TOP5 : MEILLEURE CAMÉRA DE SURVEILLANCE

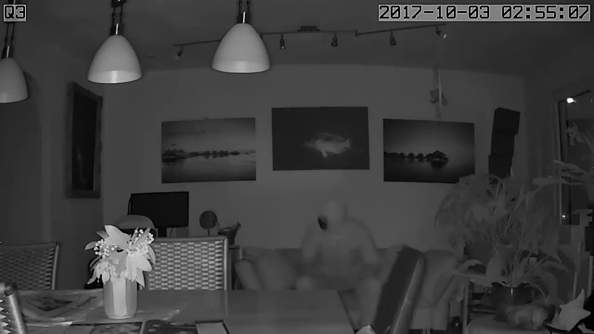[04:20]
Cela aide à avoir des images nettes de jour comme de nuit, où les LED montées autour de l'objectif permettent d'avoir une bonne qualité d'image nocturne, même à 6 mètres de distance. Comme c'est une caméra sans fil, le Wi-Fi est primordial.